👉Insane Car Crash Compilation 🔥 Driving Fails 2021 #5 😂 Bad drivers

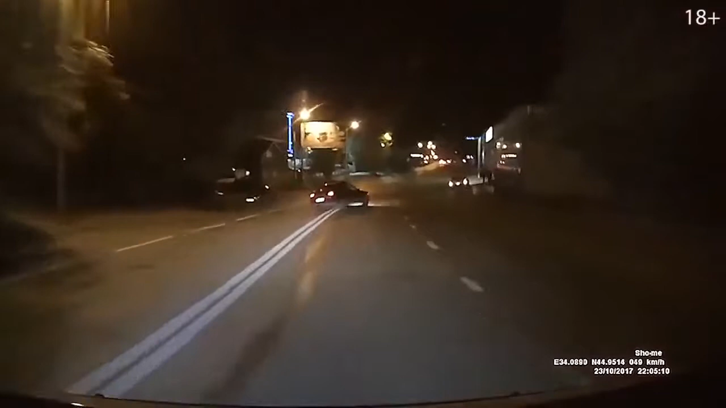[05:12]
Смотри, что за ебанат, блядь. Смотри. Мать еба. Маму ебал. Паркуйся. Паркуйся.